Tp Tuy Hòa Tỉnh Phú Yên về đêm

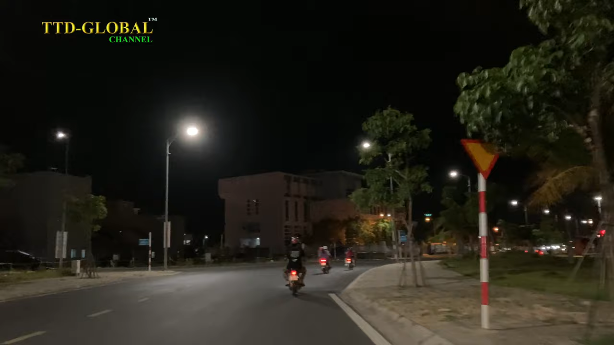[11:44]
Chúng ta sẽ ôm chọn một cái công viên, lên khu công viên Đây được xem là quả tiên giống như cái tàu đàn ở Sài Gòn nữa các bạn Nếu mà biết cách xây dựng mảng xanh nó sẽ trở thành lá phổi chính của cái thành phố Ti Hoa này
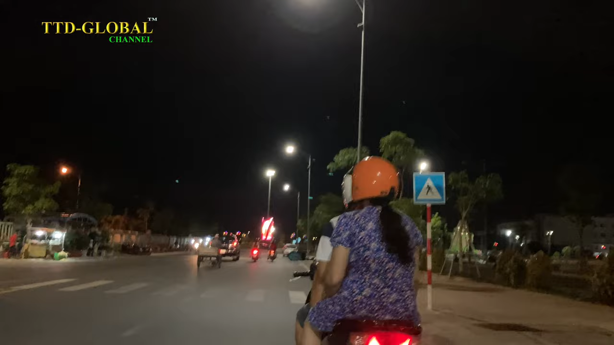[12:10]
Bây giờ nó mới mọc lên Đi vào hoạt động mới đây cho nên cái cây cối nó cũng là mới Chưa thực sự là dững Rộng, rất rộng phải nói là
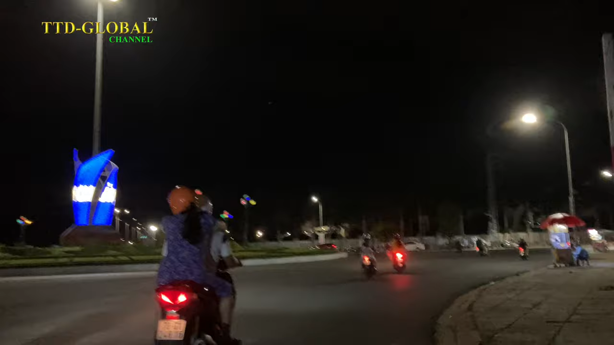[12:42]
Dùng một cái quỷ đất xây cái công viên quá chạy rộng Chúng ta sẽ đi đúng một dòng
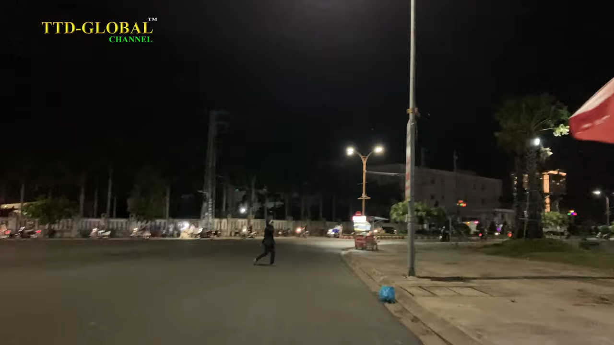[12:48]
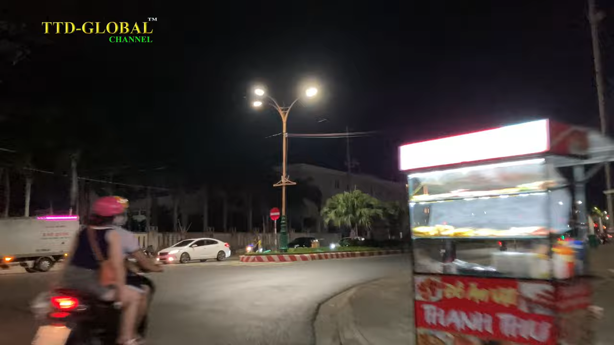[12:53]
Bên phải chúng ta cái này gọi là Hồ Điều Hòa Hồ Sơn các bạn Hồ Điều Hòa Hồ Sơn
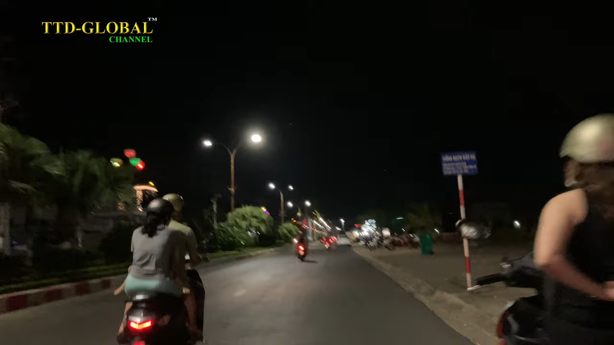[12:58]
Được thành phố Ti Hoa quy hoạch Nó kèm với cái dãy đất bên này nè Mình sắp sẽ chạy đến cái quỷ đất bên cây phải này nè Nó sẽ xây dựng cái khu dân cư
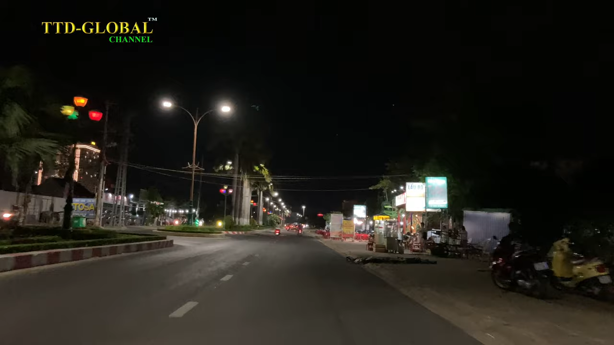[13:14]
Khu dân cư Hồ Sơn các bạn